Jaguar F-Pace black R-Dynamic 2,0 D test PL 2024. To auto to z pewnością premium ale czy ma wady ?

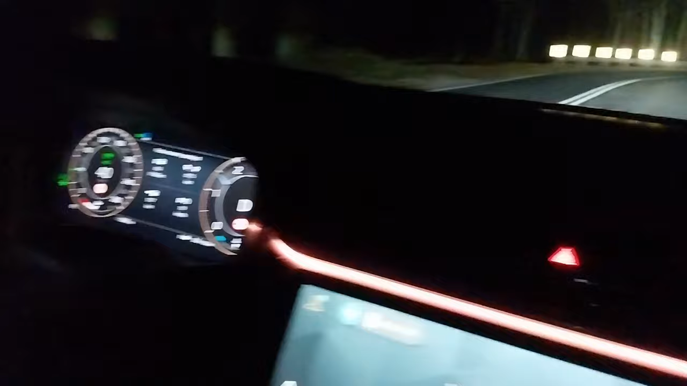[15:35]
A do naszej wersji został zainstalowany system Audio Meridian, który jest w standardzie.
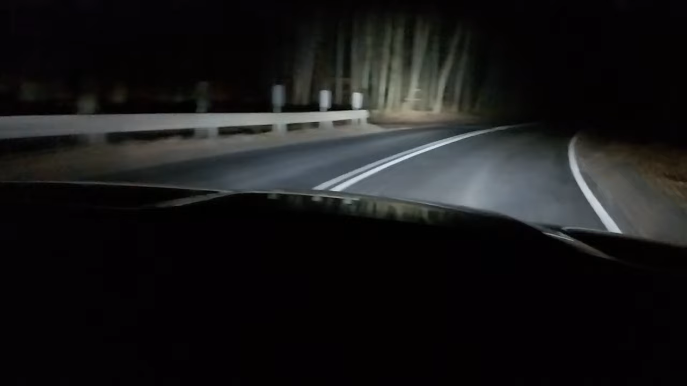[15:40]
Ja byłem z tego systemu bardzo zadowolony, chociaż jest jeszcze możliwość pójścia poziom wyżej do poziomu Audio Meridian Surant za 7250 zł. W testowanym Jaguarze mamy standardowe reflektory LED, ale standard obejmuje też automatycznego asystenta światłodrogowych. Uważam, że asystent bardzo dobrze sobie radzi i szybko reaguje.